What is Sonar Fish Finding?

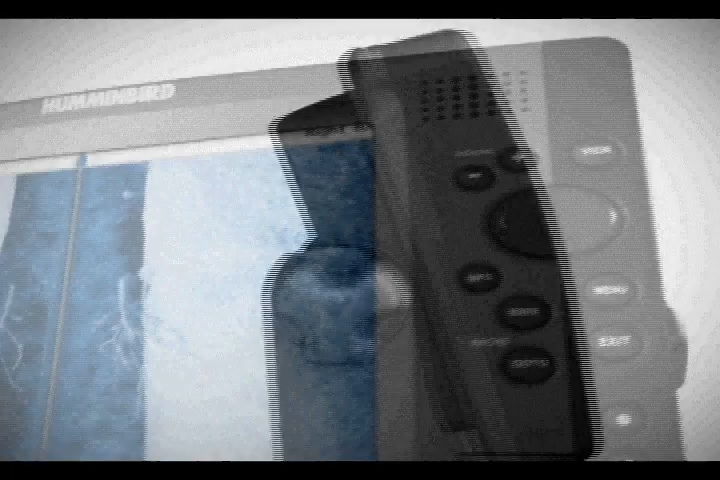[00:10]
Whether using exclusive Humminbird side imaging, down imaging, or switchfire sonar, the principles remain the same.
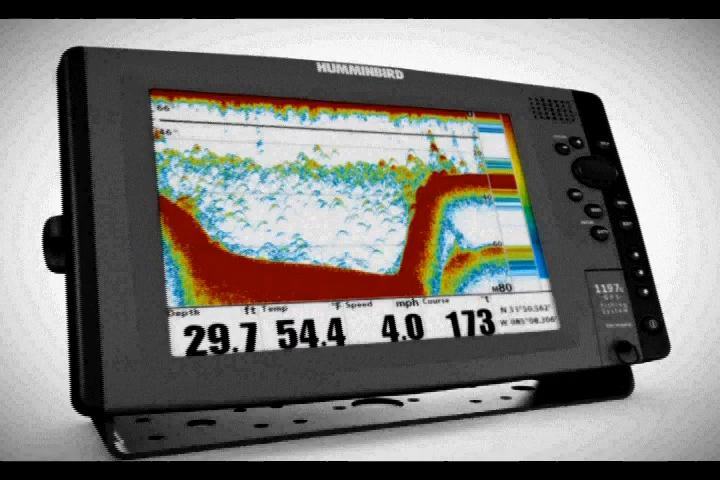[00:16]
On screen: depth 29.7 ft, speed 4.0 mph
An acoustic signal is sent from the transducer down through the water column.